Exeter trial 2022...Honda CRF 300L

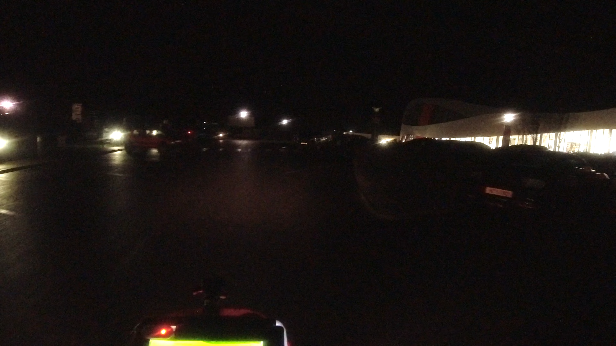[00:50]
First job when I get to the Motor Museum is to look for scrutineering, and there's this friendly looking bunch of chaps here.
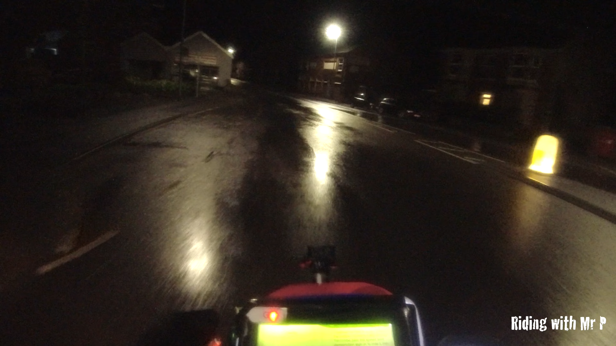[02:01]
Just having a little bit of trouble here with my rain rain on my glasses.
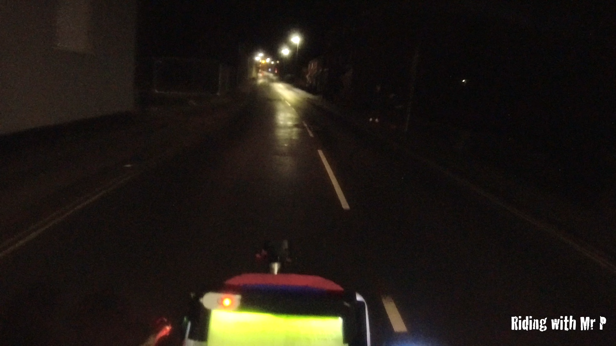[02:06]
Continue through Chard to Yarkham.
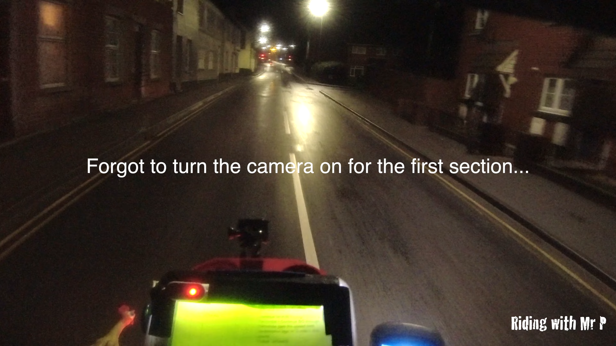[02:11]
Straight through Yarkham, past the speed limit.
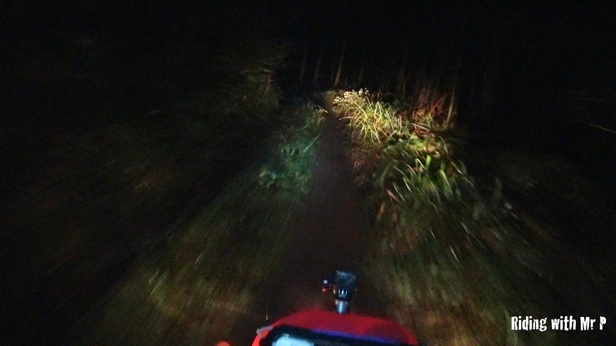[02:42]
3rd section number three, Gatcom Lane.
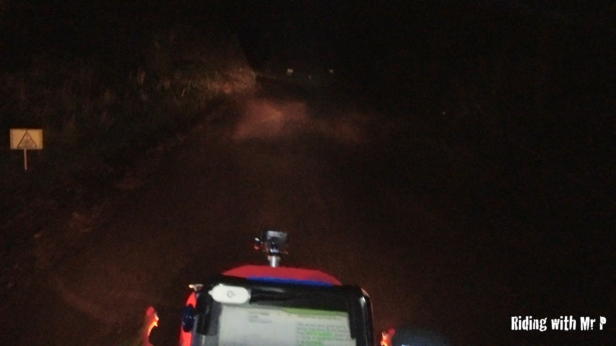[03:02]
Cheers. As always, the camera never really shows you how steep these hills are.
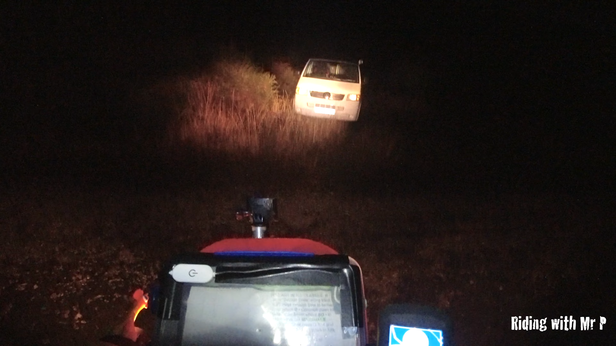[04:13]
At the section. Quite a steep climb, that Normans hump. Lots of bumps. Give it some welly.